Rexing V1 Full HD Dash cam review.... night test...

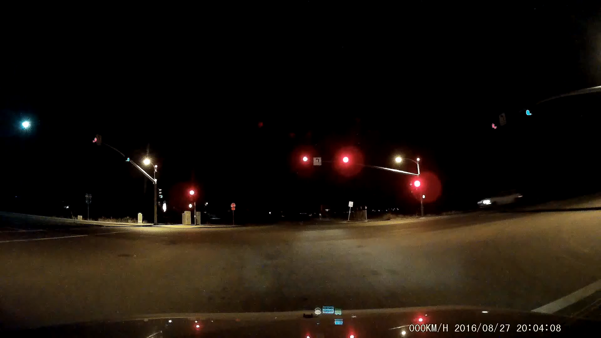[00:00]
hey what's up there guys it is a cod master doing a car dash camera review nighttime version by request I know a lot of people have been interested in this dash cam which I will put a link to in the description and for sale I got off Amazon I can't remember how much I paid for it but it's a good camera and right now I got my low beams on it is pitch
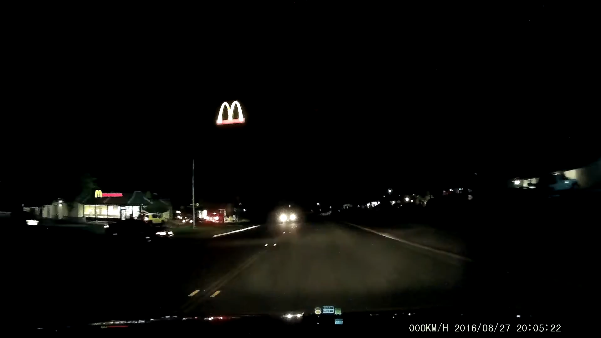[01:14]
I don't understand why it's so pitch dark in a cave EFC parking lot a good place to get shot or robbed out here are they closed it's nine o'clock there's a customer in there should be fun yeah but what time is it closed I don't know we'll find out